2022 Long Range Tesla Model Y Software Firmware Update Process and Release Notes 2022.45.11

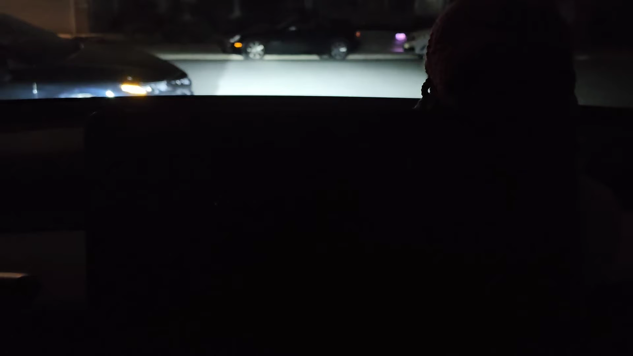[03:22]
screen's still off i don't know what it's doing
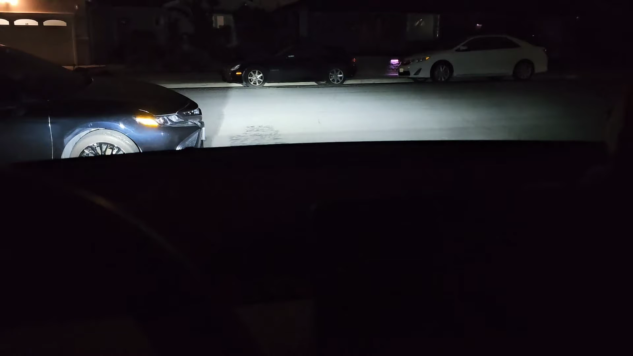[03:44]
but uh yeah i don't know screen's still off headlights are on i don't know what it's doing i don't think the tail lights aren't on so yeah this is